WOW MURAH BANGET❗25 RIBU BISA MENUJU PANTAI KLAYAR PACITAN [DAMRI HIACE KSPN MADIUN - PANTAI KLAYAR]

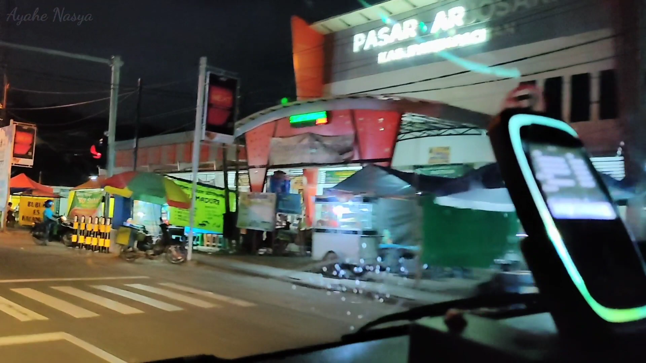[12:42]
Arjosari. Kita orang. Sambut. Pasar Arjosari Pacitan. Gini-gini, mas, mundur. Tinggal. Perjembatan.
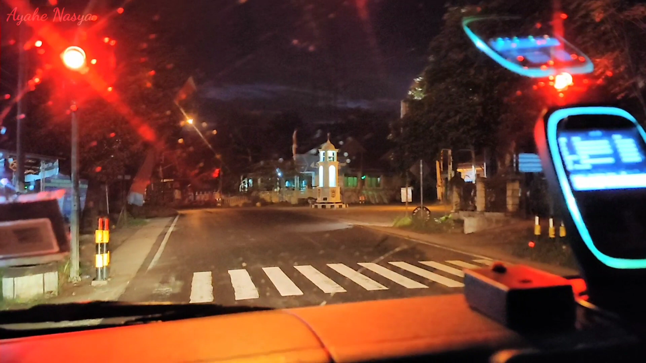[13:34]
Niku Pak Tanjung. Oh, Tanjung Bundaran nggih.
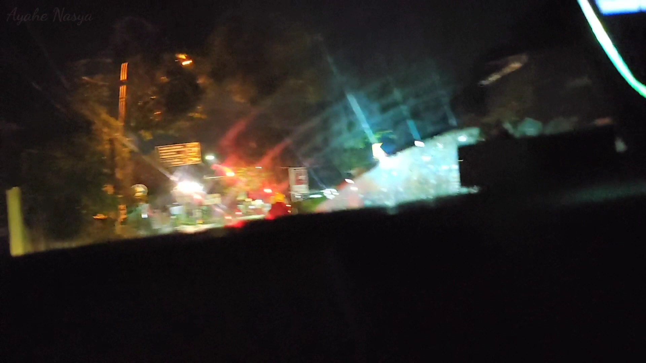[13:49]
Oh iki lho pantau. Pantau. Piwon. Pak mandep mriki.
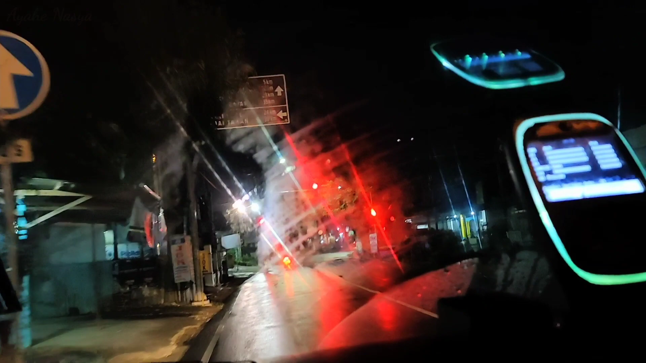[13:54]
Pantai Teleng iki aku. Oh pantai mriki Pak nggih.